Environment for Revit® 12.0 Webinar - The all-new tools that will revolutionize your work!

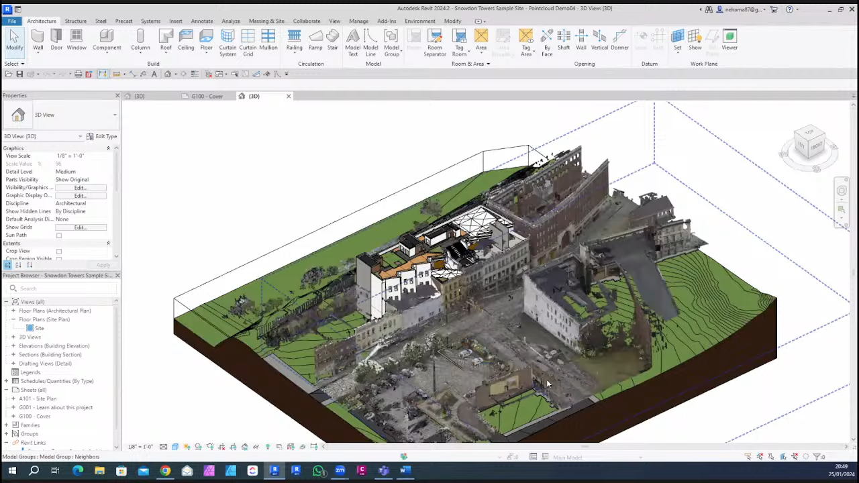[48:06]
our tool on this one so let me just um isolate the point cloud so what i want to show you is the point cloud to
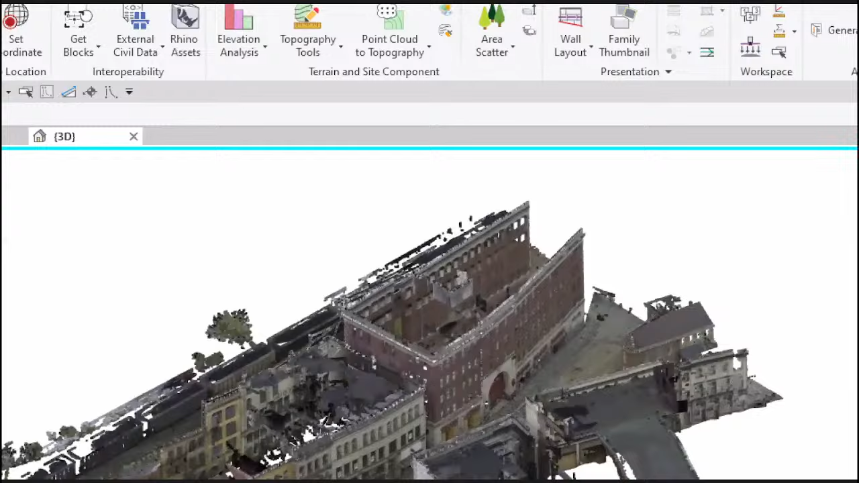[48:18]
topography feature here new in the terrain and site components so what exactly is this feature going to do well we built an argument i mean i didn't
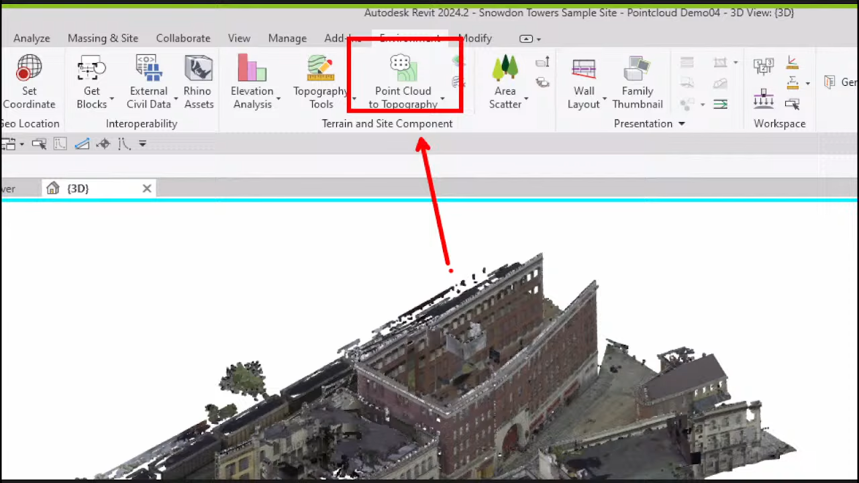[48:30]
build any algorithm but our programmers which are really smart um they build an algorithm that can identify the parts of the point cloud that are ground or topography or you know surface and differentiate them from anything else that is a building a lamppost or anything so you can click one click and create a topography which is pretty great so let's see how it works i'm going to click on the point cloud um to topography feature select
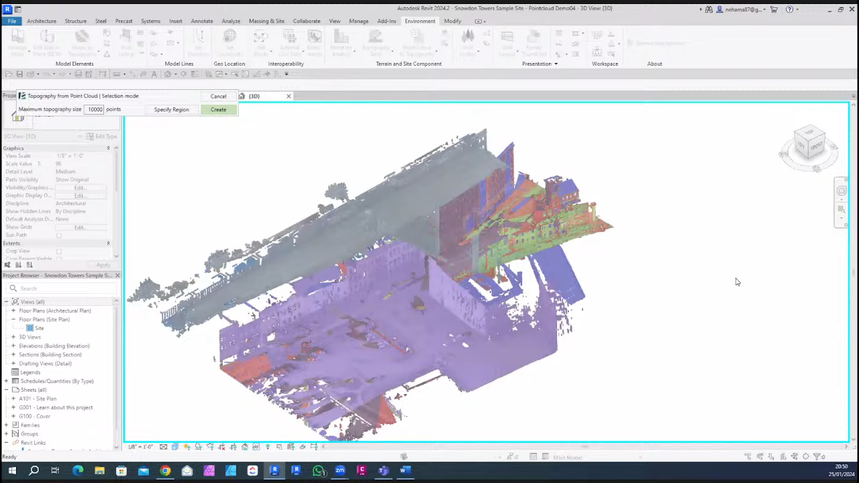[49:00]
my point cloud and then i get this box to indicate that everything within this box is going to be taken into consideration um i have to warn you this might take
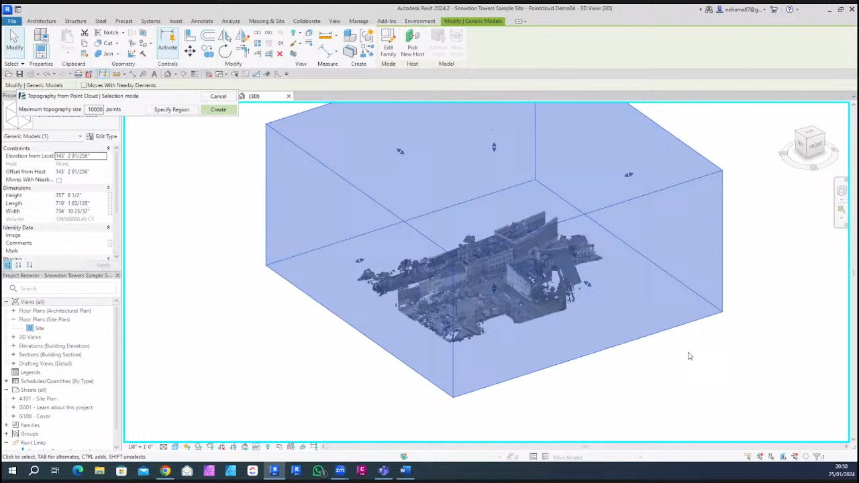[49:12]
a while to calculate the bigger your topography is the the more time it will take to calculate so
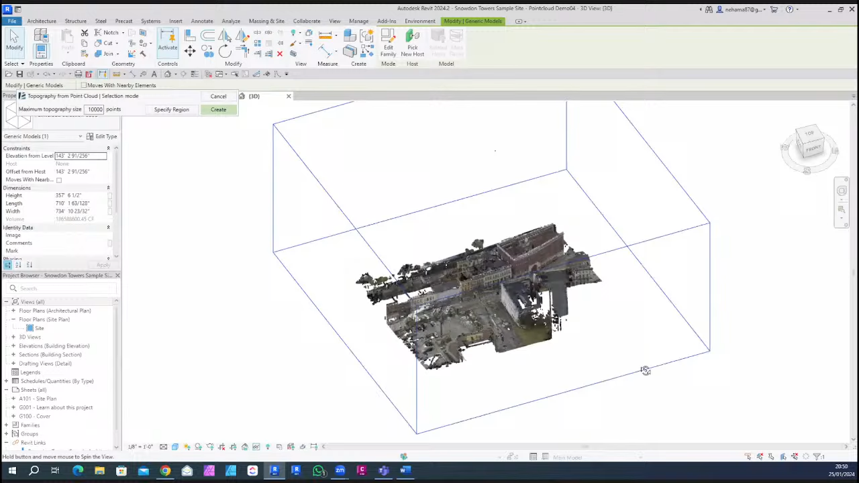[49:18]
for the sake of this example i'm going to specify a region so
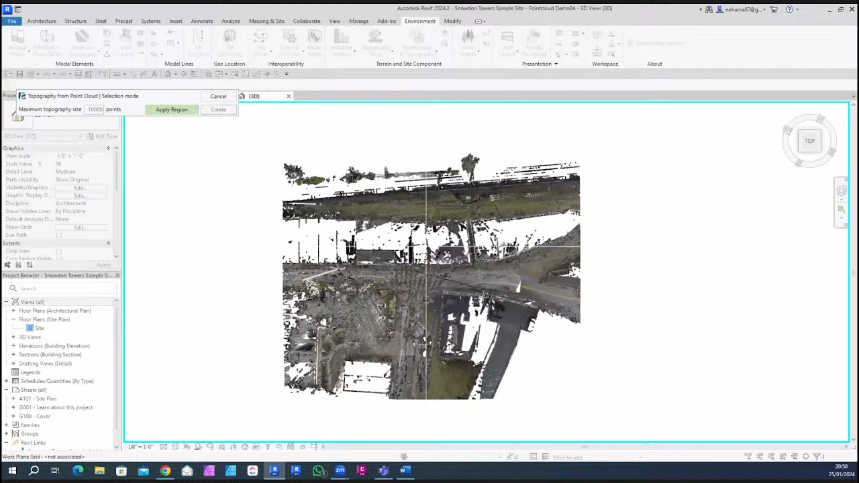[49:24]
let's say you don't want to use the entire point cloud let's say that your design is only in
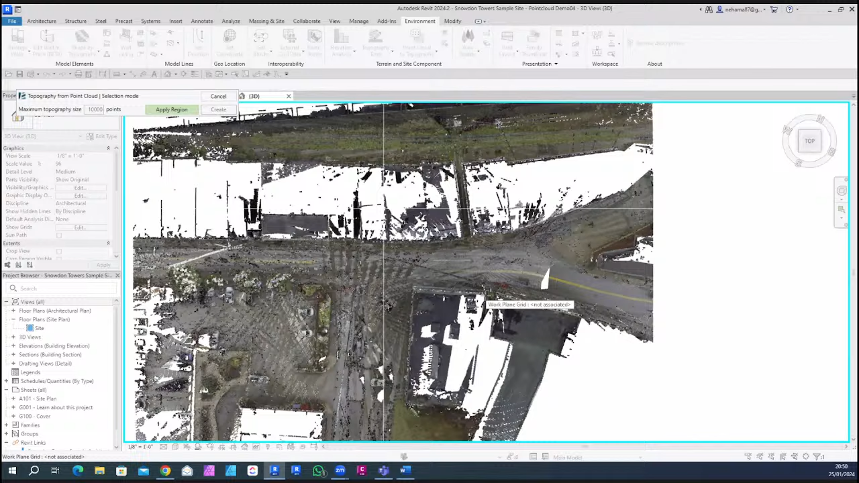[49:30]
a specific region i'm just going to define this region over here i'm going to take this small section and click on
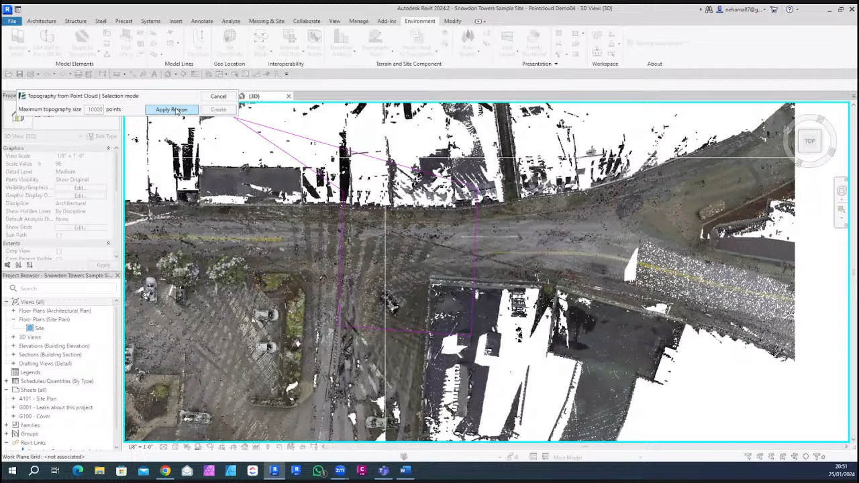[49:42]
apply region um so there you can see this
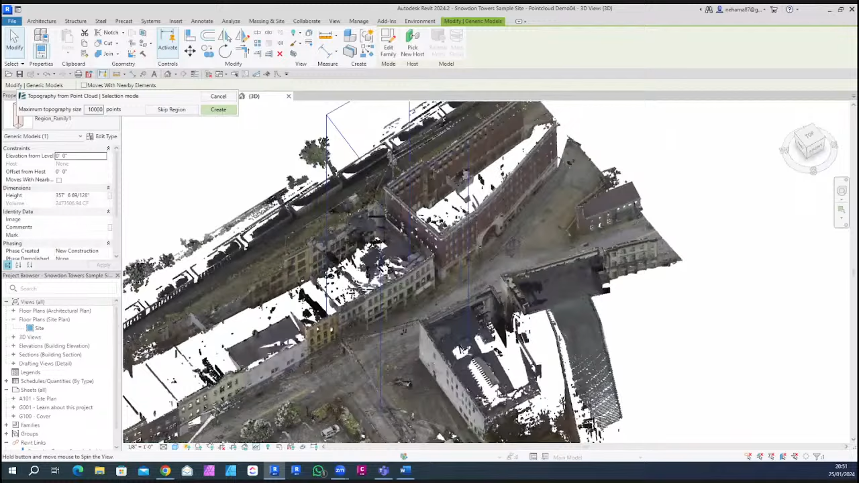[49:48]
three-dimensional thing that allows you to see what part of the point cloud is included and you can see that i intentionally included some of the
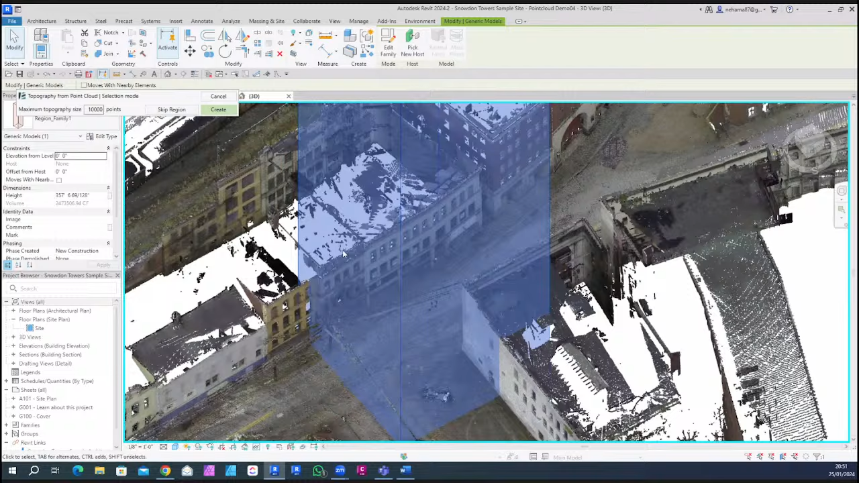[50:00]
buildings just so you can see um how the feature works one last note you can define the maximum amount of points on each topography so it probably means that if there's a lot of points on one surface it will just divide it into several parts so let's go with create select the toposolid type um i just want to tell you if you're using another revit version that is
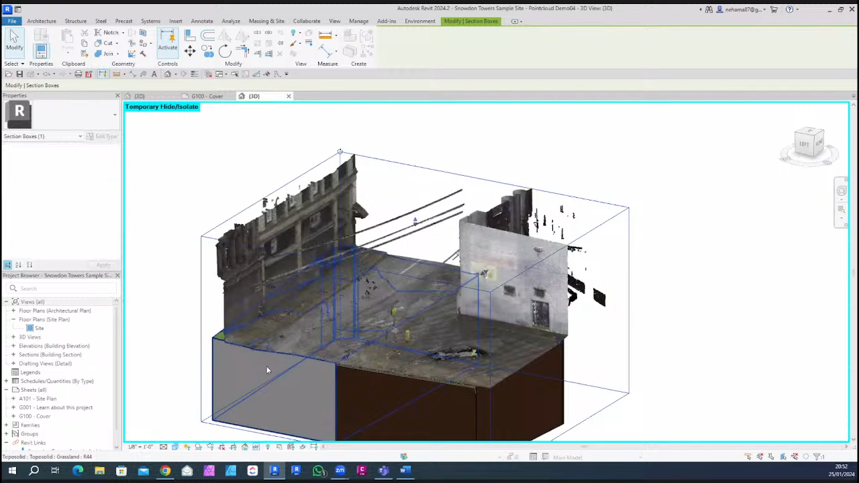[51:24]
um you can really see that the toposoid takes the
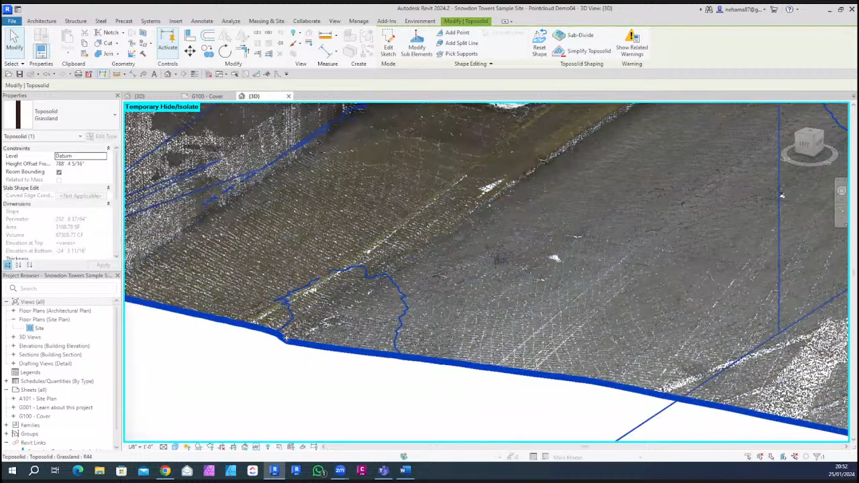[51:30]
accuracy of the point cloud and conveys it into you know an actual topography
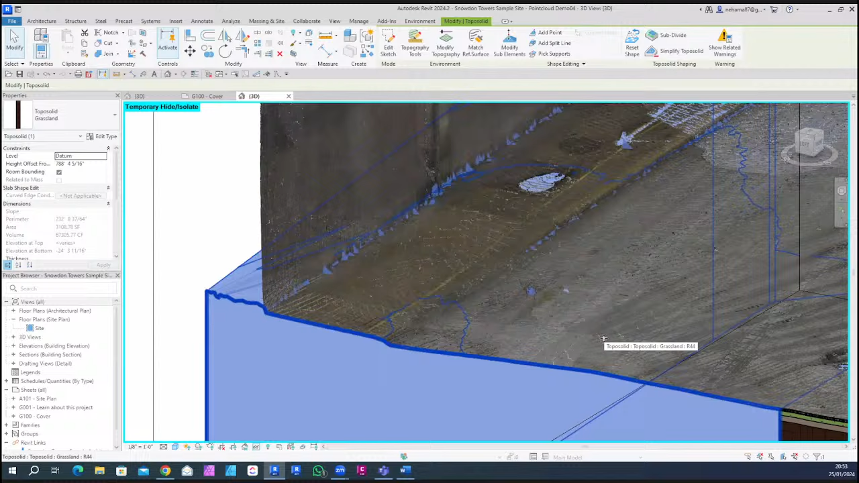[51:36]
that is a survey topography i mean how great is that for landscape architects i don't know about you but
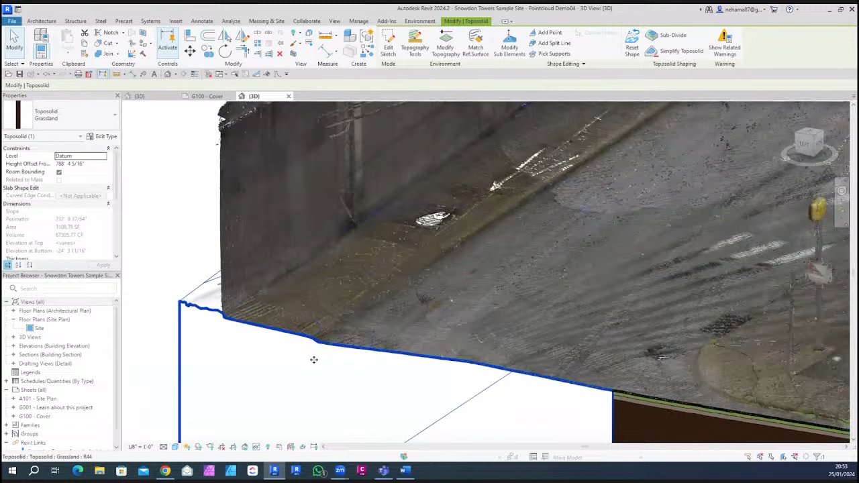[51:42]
for me it's really amazing and you can really see the curbstone here um you can really see the amount
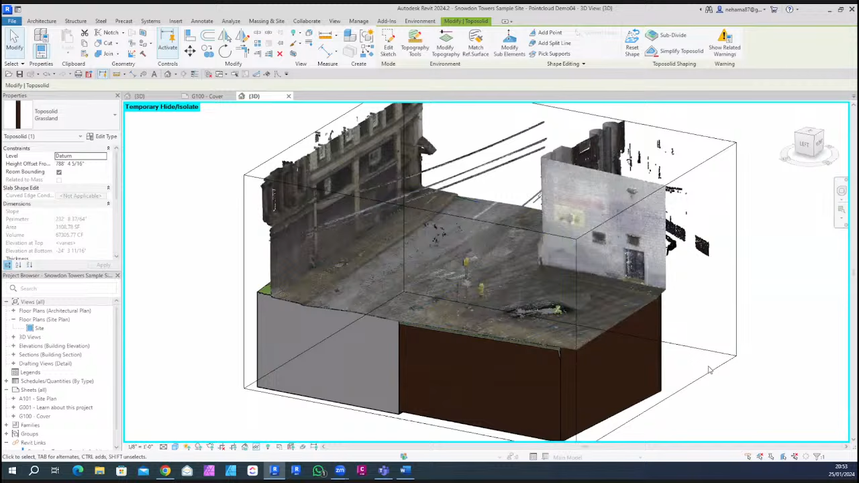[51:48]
of accuracy that you're getting let's take a look at it from uh the other side over here
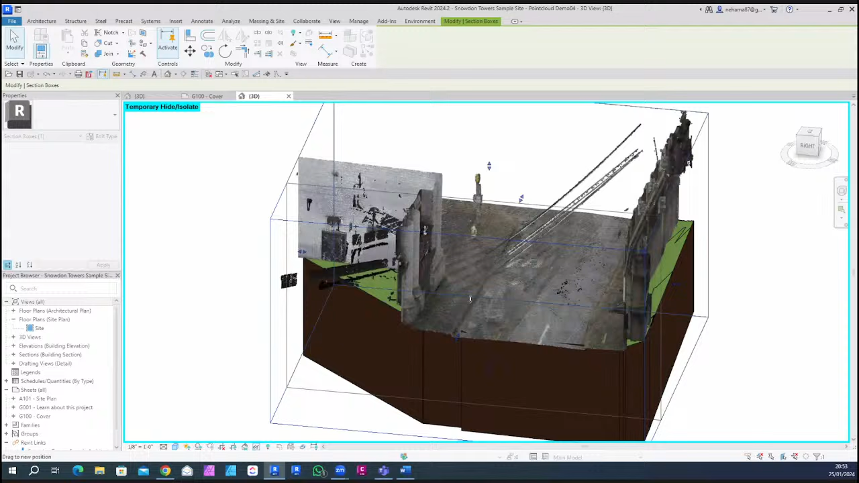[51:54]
again you can really see the sidewalks um